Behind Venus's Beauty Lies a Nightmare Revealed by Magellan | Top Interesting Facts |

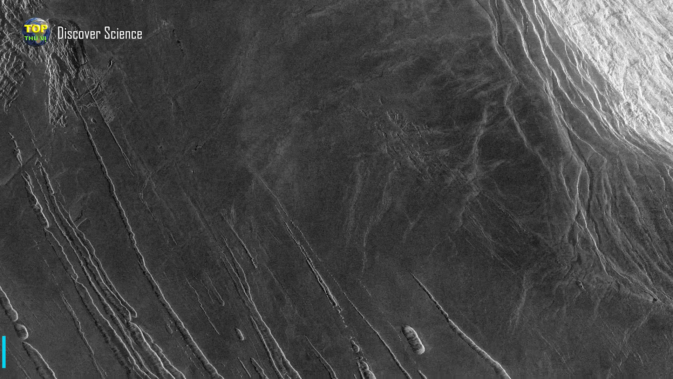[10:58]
The Maxwell-Mondes mountain range lies within Ishtar Terra and rises over 11 kilometers high. It is the tallest peak on Venus, higher than Mount Everest on Earth, with slopes that may be covered in iron pyrite.
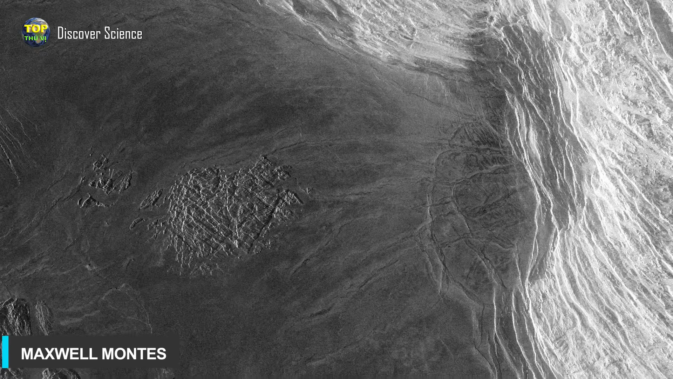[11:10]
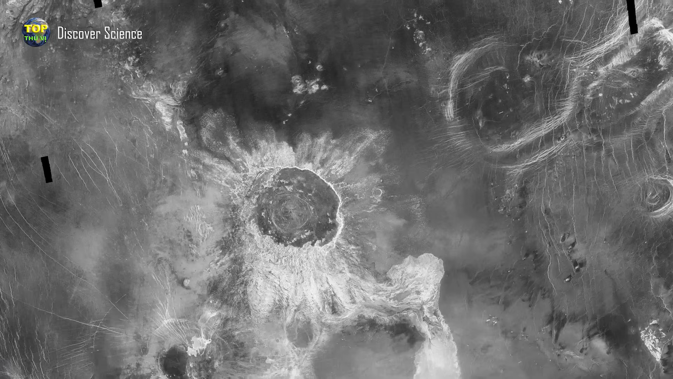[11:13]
Magellan found several impact craters, and the materials ejected onto the surface indicated that it is a relatively young surface, less than 800 million years old.
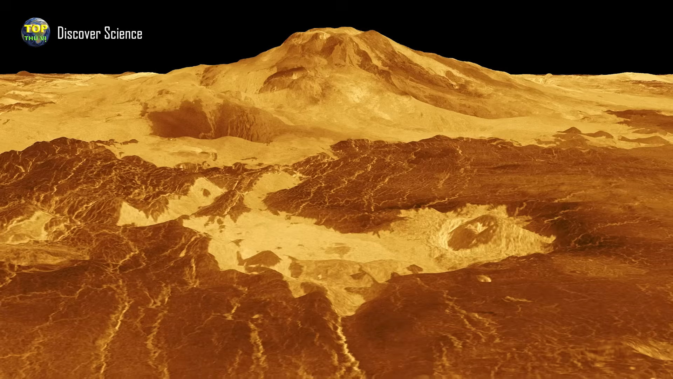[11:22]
Venus does not have tectonic plates, but its surface is still being deformed by molten material from below. It has a global network of fault zones and many broad, low-dome-like structures called coronae, formed by the upwelling and subsiding of magma from the mantle.
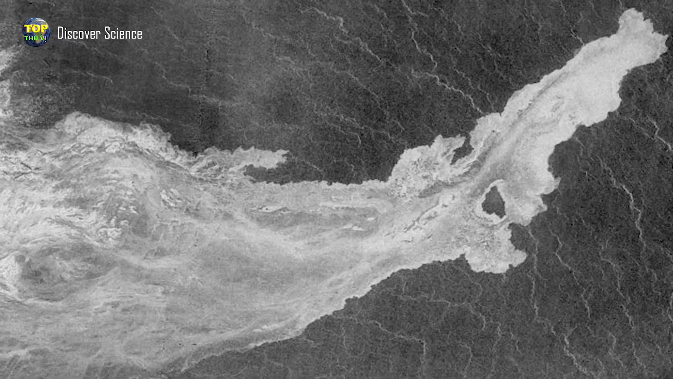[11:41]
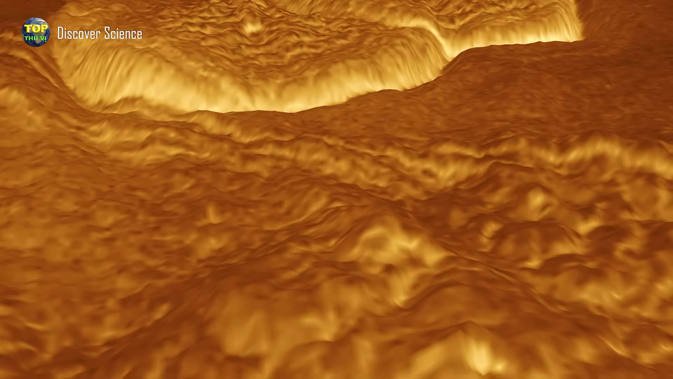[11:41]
These domes range from 160 kilometers to over
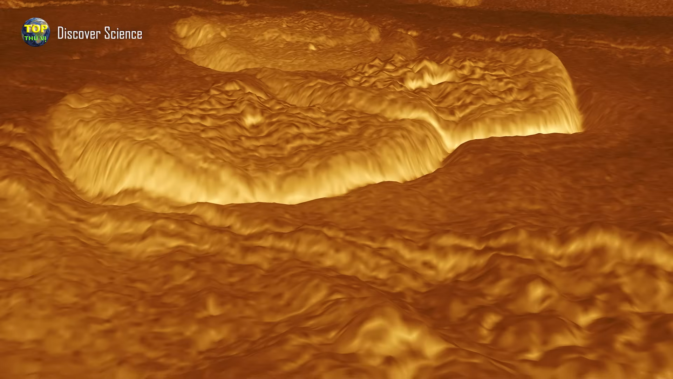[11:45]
1,000 kilometers in width and may provide a mechanism for releasing internal heat through pyrite.
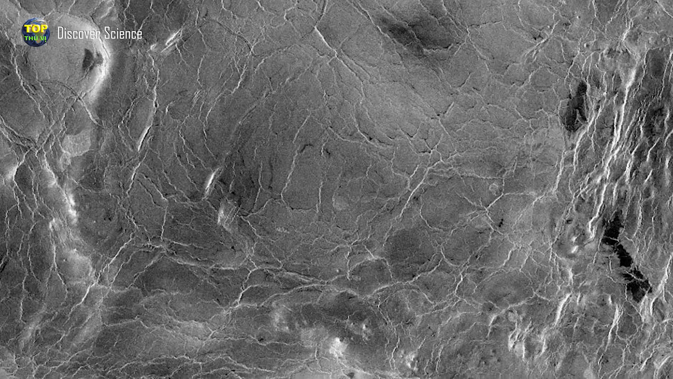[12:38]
Magellan discovered Baltus phallus, the longest channel in the solar system. Measuring 6,800 kilometers in length,
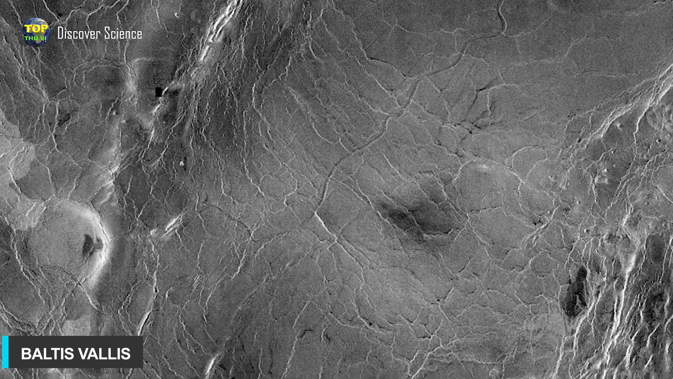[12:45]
slightly longer than Earth's longest river, the Nile.
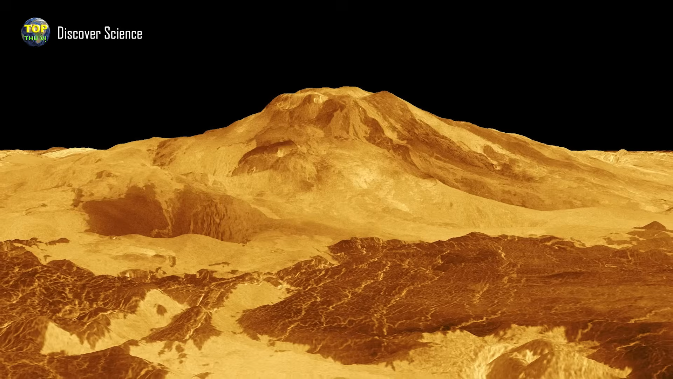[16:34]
The results showed that the volcanic vent had changed shape, doubled in size,
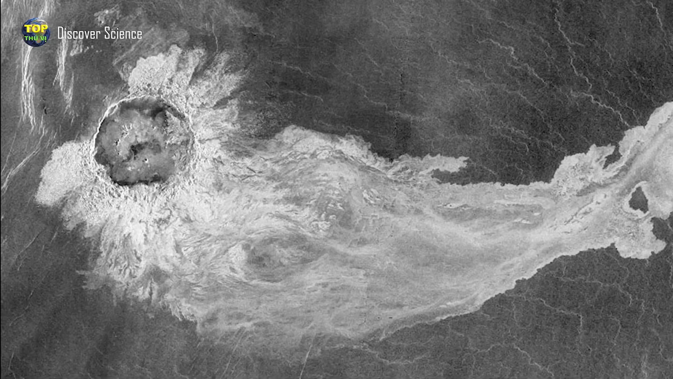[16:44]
and scientists detected signs of new lava flow along both sides of the mountain.
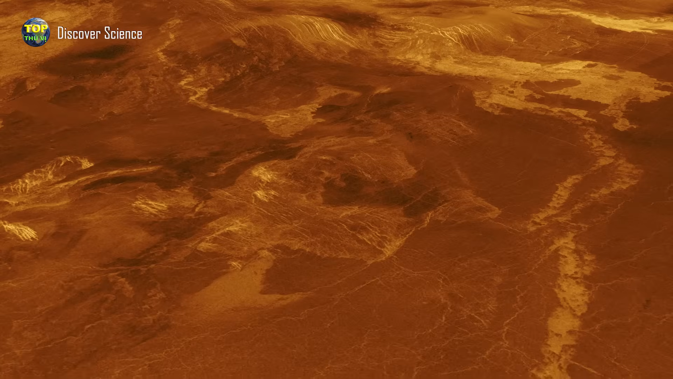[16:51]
This marked the first direct evidence of current volcanic activity still happening on Venus. And in May 2024, old Magellan data indicated that lava flows from 1990 to 1990
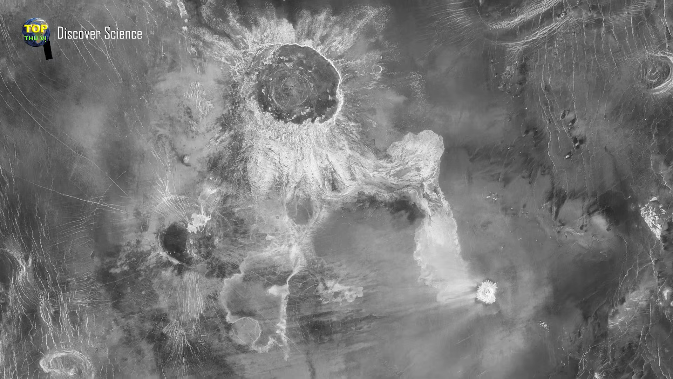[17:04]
to near the shield volcano Sifmans may have produced enough molten material to fill 36,000 Olympic-sized swimming pools.